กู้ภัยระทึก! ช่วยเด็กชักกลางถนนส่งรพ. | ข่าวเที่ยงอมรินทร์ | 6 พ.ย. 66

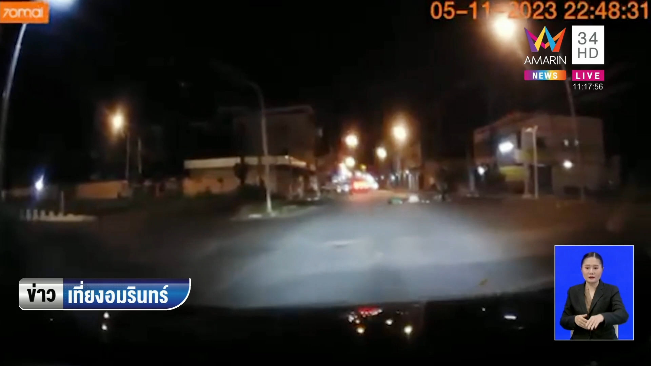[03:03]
แต่สังเกิดดูน้ารถ จะไม่ได้เป็นไฟแห่ว ไฟแดงมันไปไฟสีส้มกระพิฟ เอาไฟก็ล่องหน้ารถค่าหลังเห็นภาพชัดเจนเลยจุดนี้ชะอบạ้นบอกว่า เกิดอุบัติเหต disadvantagedบ่อยนะคะ เพราะว่าหนึ่งเลยสัญญาณไฟจ dancingมันเป็นแยกวัดใจคือ การผ alliance เป็นการบอก μαιค่ะ ไฟๆ ว่าดูซสายดูกว่าให้ดีนะจะลองก่อนนะแล้วพอเหตุการณ์เกิดขึ้น ช่วงาท プ็